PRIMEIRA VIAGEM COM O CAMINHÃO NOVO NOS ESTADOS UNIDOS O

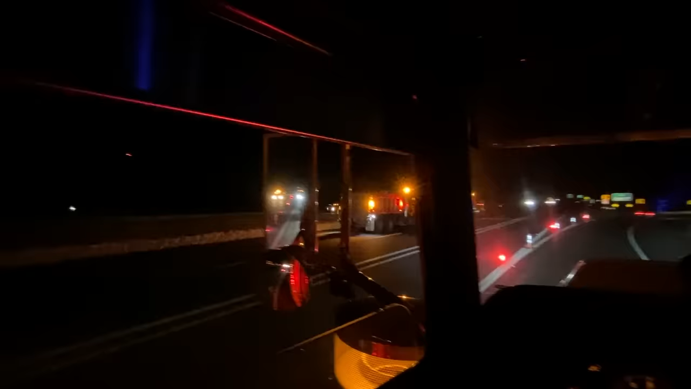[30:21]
Tá vendo? Aí, vai nevar, cara.
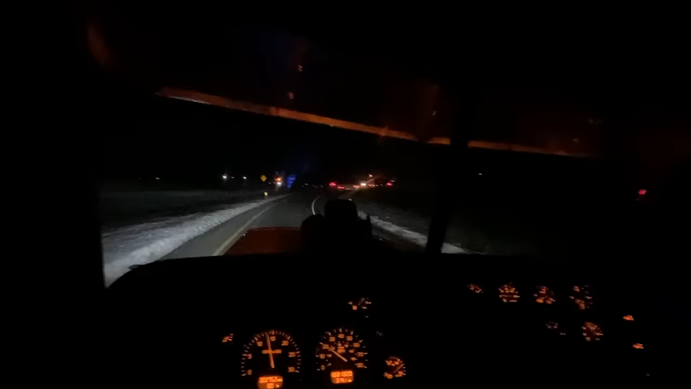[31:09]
Olha lá, aquele caminhão lá é do sal, tá cheio de sal. Esperando a neve cair, cara. Vou rodar a noite inteira pra escapar dessa neve aí. Eu, hein? Que não, jacaré?
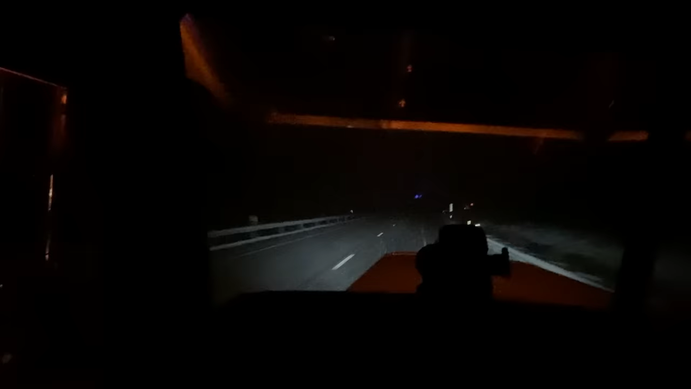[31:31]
Vamos ver, eu vou parar. Tô quase entrando em Ohio. Ver se consigo entrar no estado de Ohio aí, tomar uma ducha e se nevar muito eu vou dar uma descansada, que eu tô cansado. Aí galera, estamos entrando no estado de Ohio, tá vendo? Daqui pra lá já é Ohio. Levando um pouco.